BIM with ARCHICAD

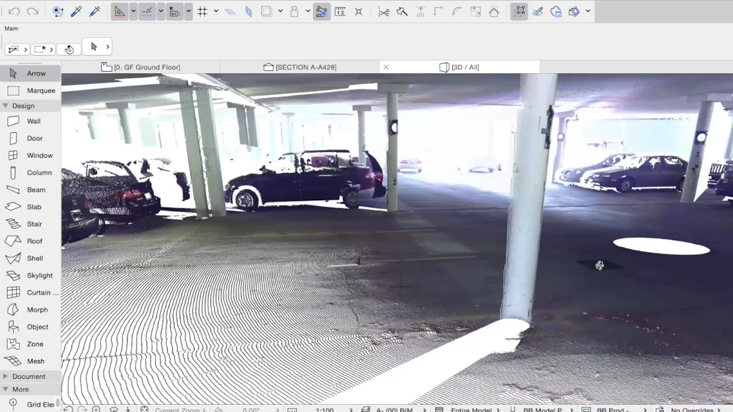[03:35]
The support for point cloud import enables architects to obtain accurate 3D geometry models in order to give true-to-life context to their design.